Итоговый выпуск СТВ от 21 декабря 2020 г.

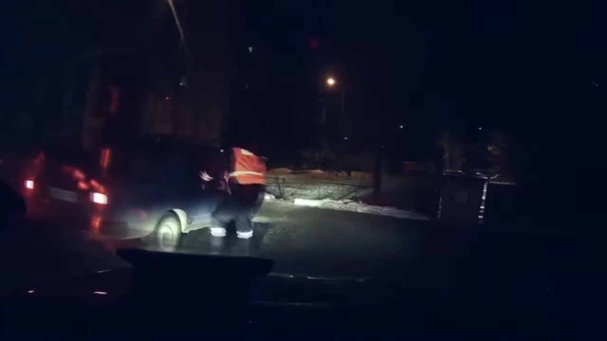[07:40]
Требования полицейских водитель проигнорировал и нажал на газ.
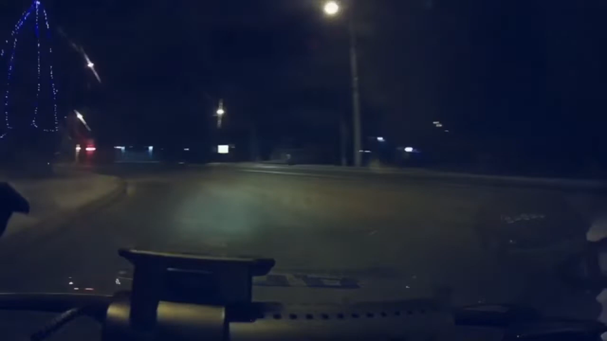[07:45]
В ходе погони он грубо нарушал правила дорожного движения. Позже его все-таки удалось задержать.